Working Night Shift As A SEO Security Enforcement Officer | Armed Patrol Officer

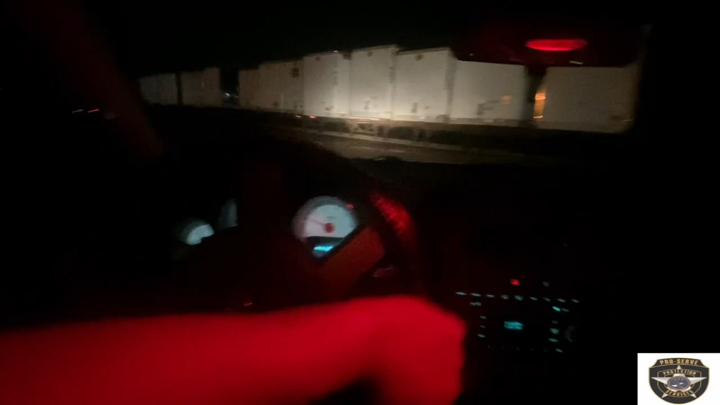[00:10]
As you can see, all these semi trucks here, they've got all the trailers out here, so this is what we do.